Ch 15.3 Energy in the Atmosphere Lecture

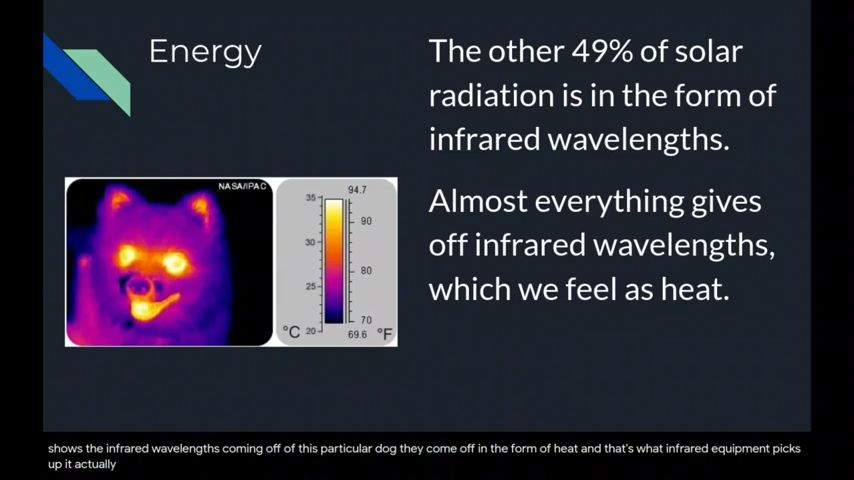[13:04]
On screen: scale top 94.7°F, scale bottom 69.6°F
wavelengths coming off of this particular dog. They come off in the form of heat, and that's what infrared equipment picks up. It actually picks up the heat. So we don't see the infrared, but we feel it as heat.